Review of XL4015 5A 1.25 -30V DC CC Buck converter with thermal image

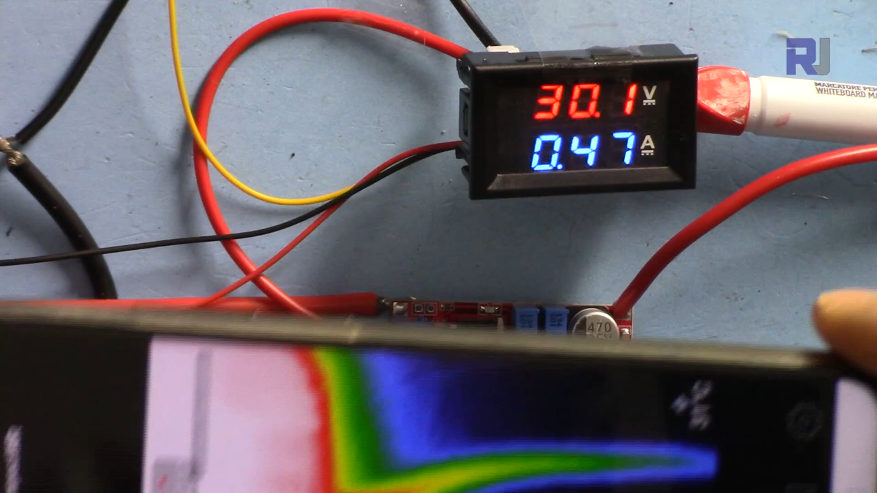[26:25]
and here is the thermal image 89 degrees
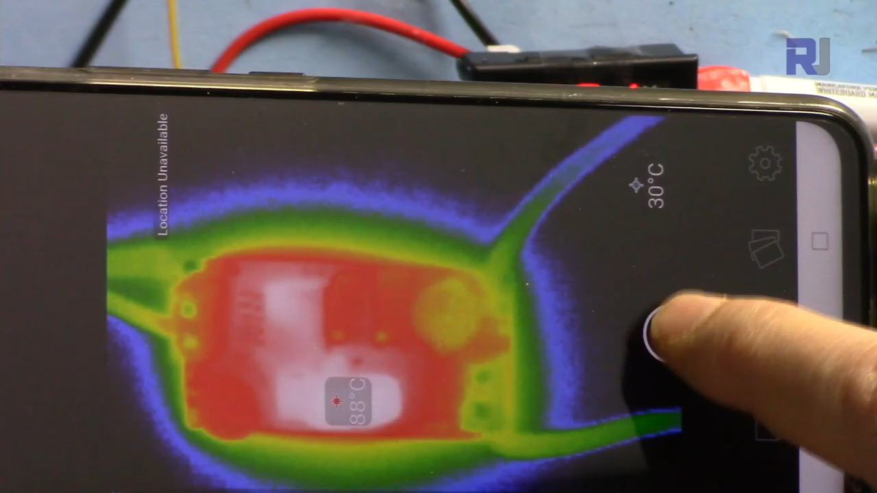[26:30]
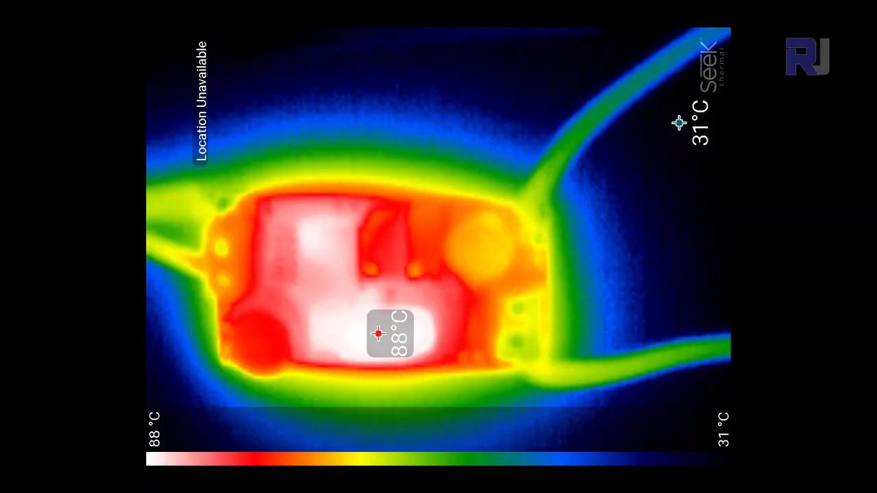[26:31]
On screen: scale top 88°C, scale bottom 31°C
temperature have been reduced 87 degrees that's better but 5 volts 2 ampere this voltage have been reduced a little
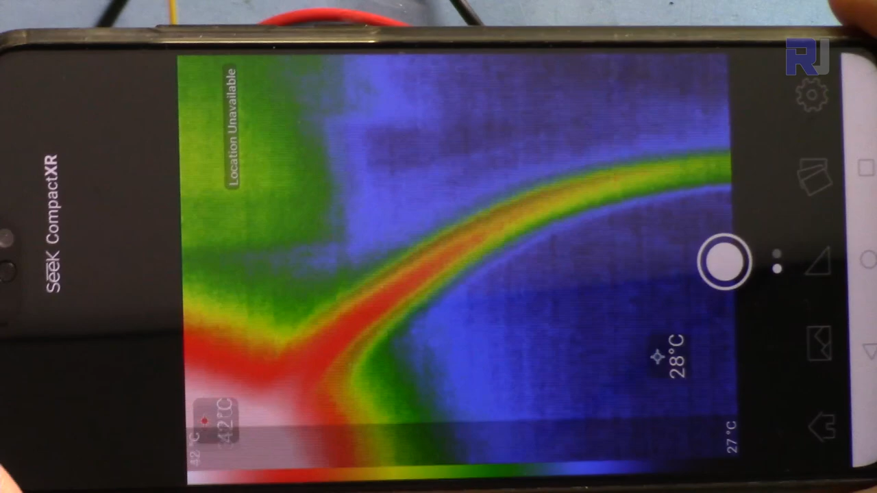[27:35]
On screen: spot 28°C
it is 7 degrees 88 degrees
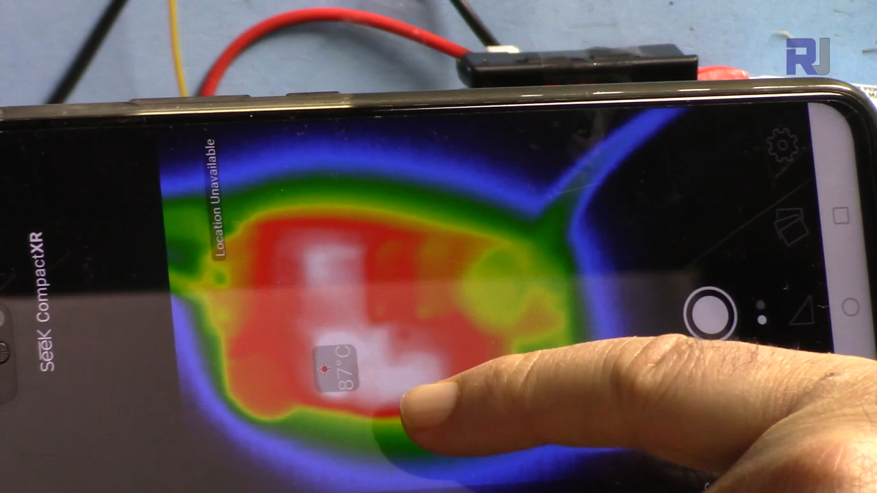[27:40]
the coil and the chip are the hottest spot
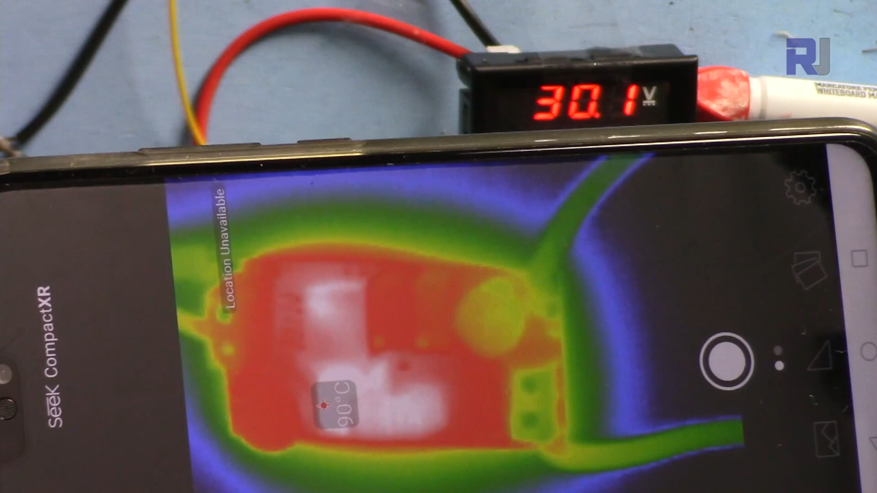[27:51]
On screen: spot 90°C
89 90 degrees 91 degrees 92
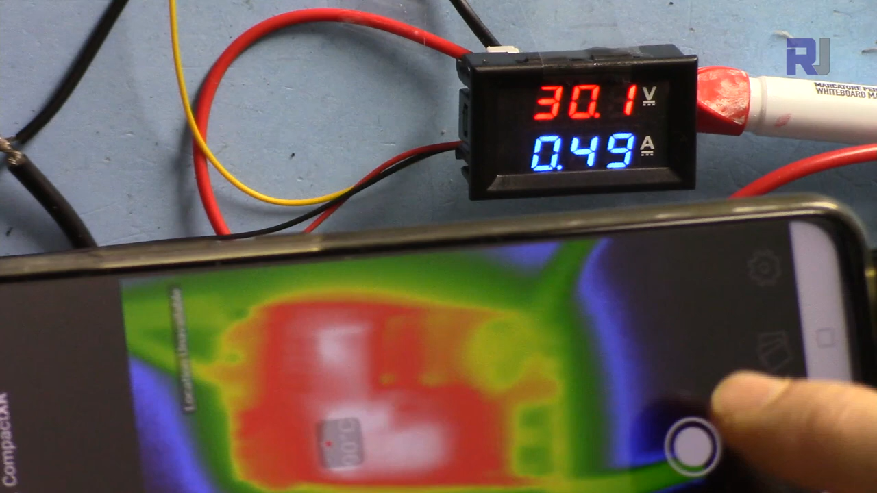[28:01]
because the temperature is increasing 3 ampere is not 3 ampere is not acceptable
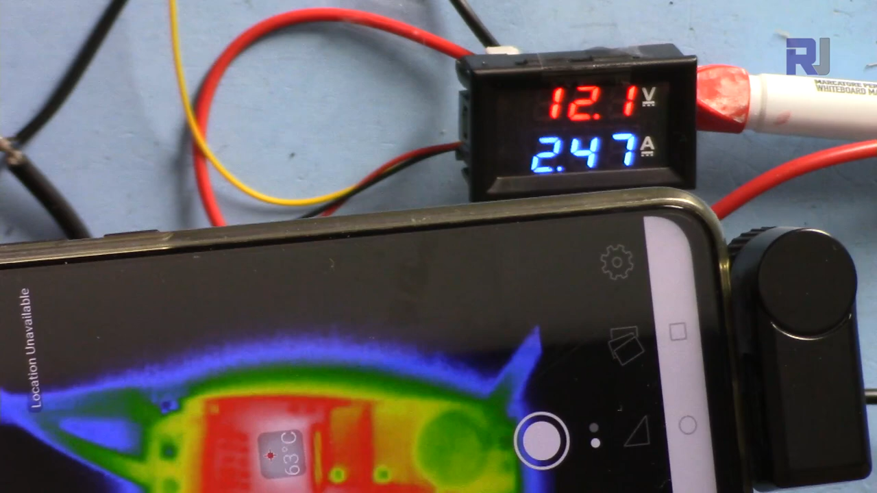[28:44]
On screen: spot 63°C
the chip is the hot spot not the coil 62 degrees
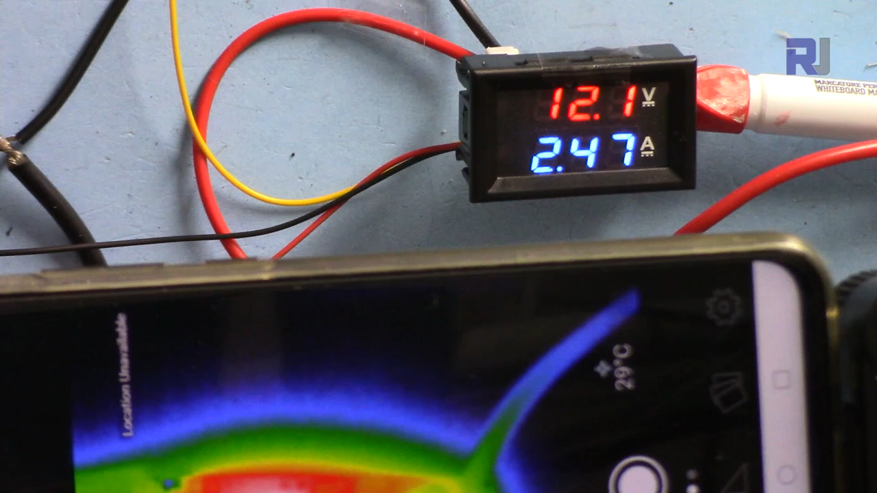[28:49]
now 3 ampere is okay let's increase it 4 ampere but
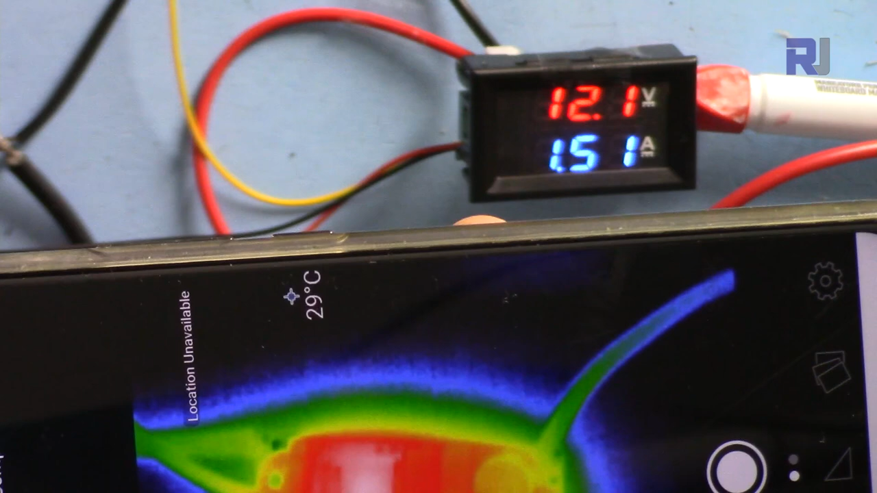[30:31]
now now in the temperature the hot spot is 68 67 degrees now in